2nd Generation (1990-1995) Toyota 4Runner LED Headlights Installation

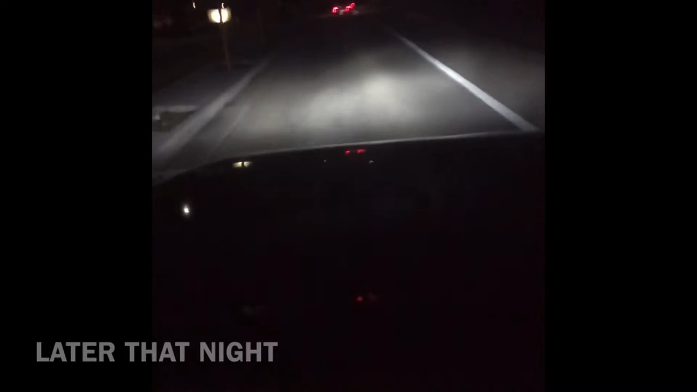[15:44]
there are barely high beams but you know they do work